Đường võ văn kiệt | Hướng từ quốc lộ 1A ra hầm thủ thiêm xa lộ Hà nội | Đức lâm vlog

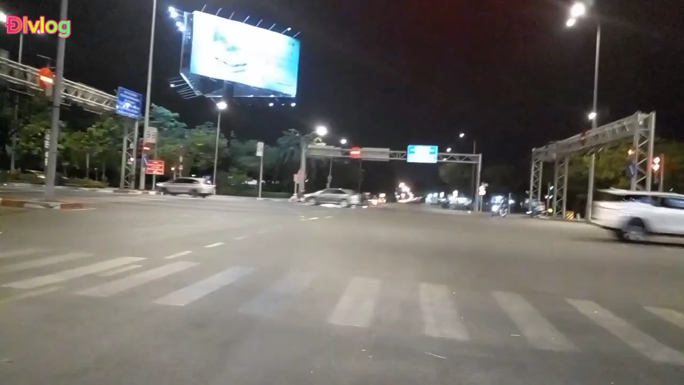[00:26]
Cầu Dừa có chỗ quốc lộ 1A đi vô qua ngã tư cầu Đức Lên này tới ngã tư Hồ Học Lãm các bạn.
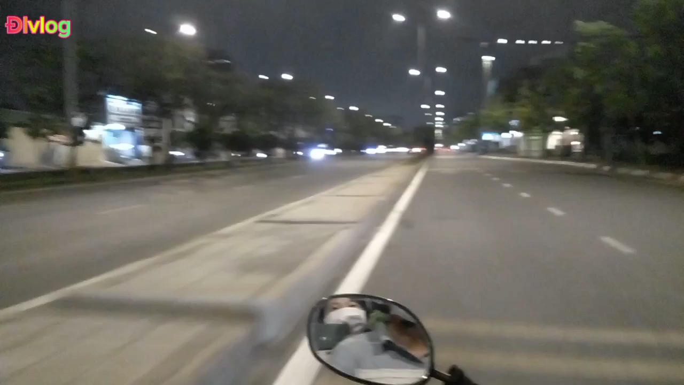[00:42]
Giờ mình tiến hành mình chạy theo cái đường này để mình về hướng quận Nhất. Đường Võ Văn Kiệt này nó nói dài ra xa lộ Hà Nội luôn các bạn, đi ra tới xa lộ Hà Nội ra Suối Tiên chứ để đi cắt ngang đường cao tốc Long Thành Dầu Dây các bạn.
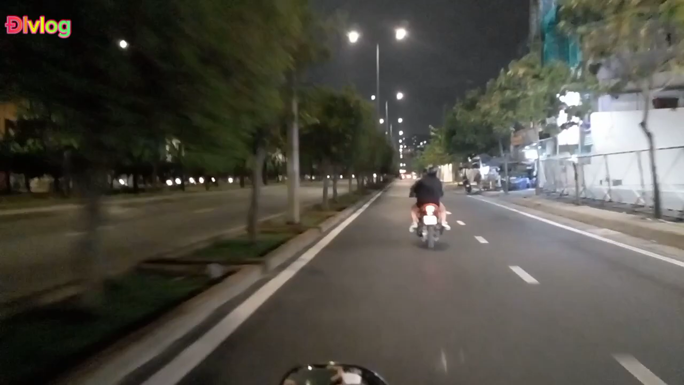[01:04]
Đường cao tốc Long Thành Dầu Dây cũng đi trên đường này qua khỏi hầm Thủ Thiêm, chạy một đoạn cũng chừng cỡ 2 cây số nó tới đường dẫn cao tốc các bạn, cao tốc Long Thành Dầu Dây. Đây là cảnh của đường Võ Văn Kiệt về ban đêm nha các bạn. Về ban đêm đường Võ Văn Kiệt cảnh rất là đẹp các bạn. Những đèn chiếu sáng lắp trên con đường này rất là nhiều loại đèn nên cái cảnh nó rất là đẹp.
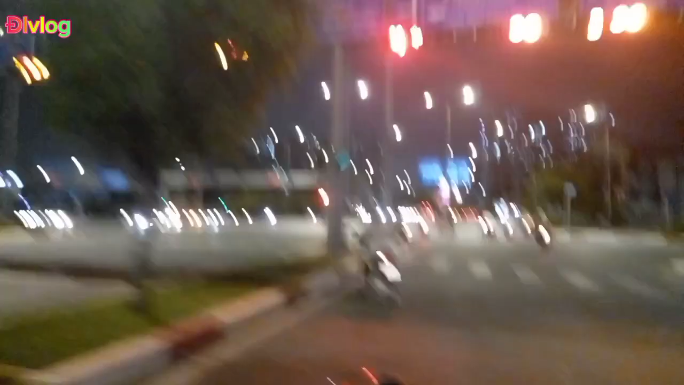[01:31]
Nhà cửa cao tầng rồi nó cũng hiện đại đẹp các bạn. Mình quay vào ngày lễ
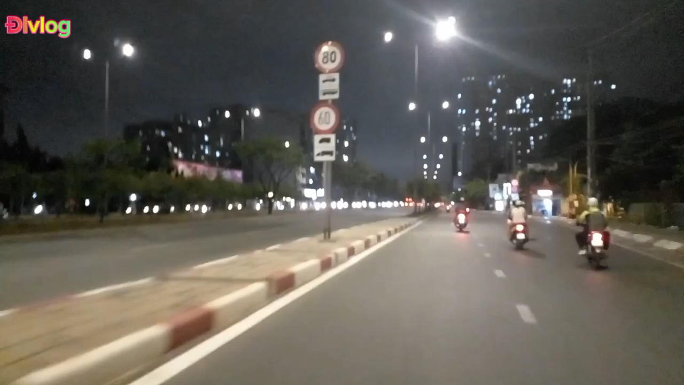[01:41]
30 tháng 4 các bạn nên ngoài đường xe cộ nó rất là vắng, xe nó người ta hạn chế ra đường mấy ngày này á. Nó về quê á nên đường nó vắng lắm.
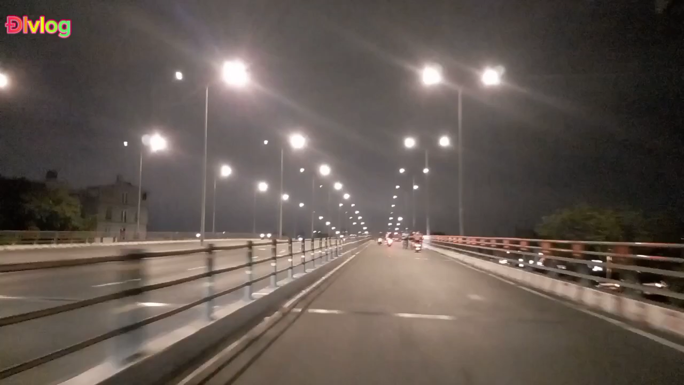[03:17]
Còn mình cặp hông cầu mình quẹo phía bên tay trái là về đường Nguyễn Văn Luôn các bạn, về quận 6 các bạn.
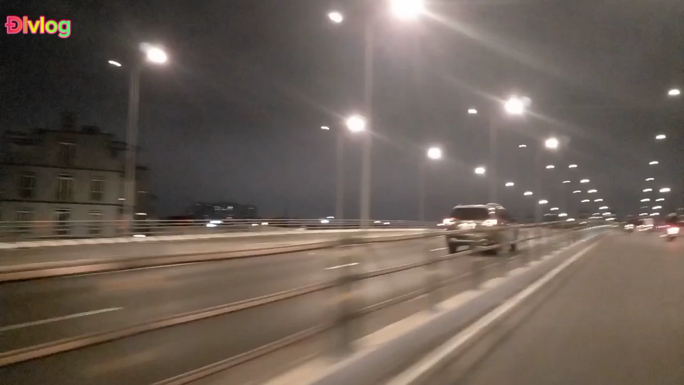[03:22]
Về quận 6 về Phú Lâm rồi đó. Thì mình ôm bên hông cầu. Còn mình ôm hông cầu bên mặt là về quận 8 nha các bạn.
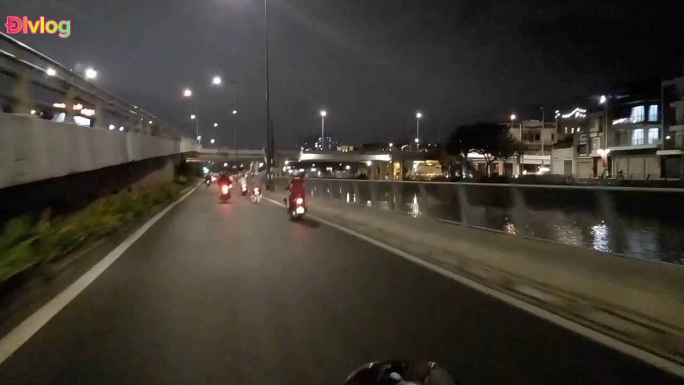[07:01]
Cầu Chà Già nếu mình chạy đi qua quận 8 thì mình chạy trên cầu các bạn, quẹo về tay mặt là qua phía bên quận 8 nha các bạn.
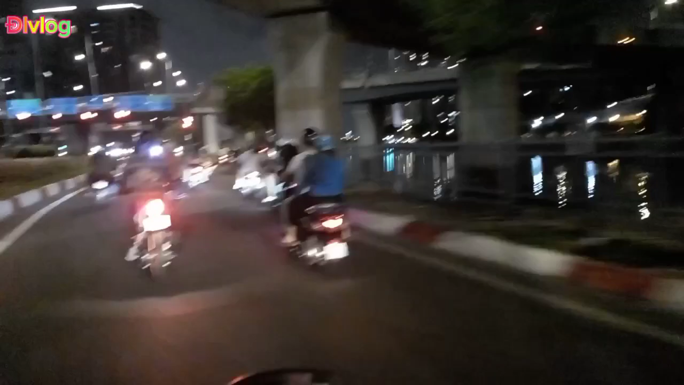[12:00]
gặp bên hông Võ Văn Kiệt là mình đi xuống hầm Thủ Thiêm về quận Nhất với quận thành phố Thủ Đức bản với ra xa lộ Hà Nội các bạn. Nên mình chạy gặp bên hông là mình đi thẳng ra hầm Thủ Thiêm các bạn. Mình quay cái cảnh này vào ban đêm đó các bạn, ban đêm lên cái cảnh những cái tòa nhà với lại đèn đường nó thắp sáng lên rất là đẹp đó các bạn.
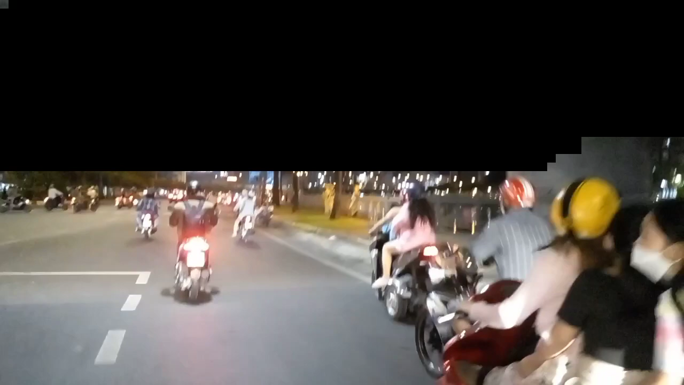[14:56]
Cầu Cá Mét nữa bạn, cầu Cá Mét cắt ngang qua quận 4 nữa các bạn.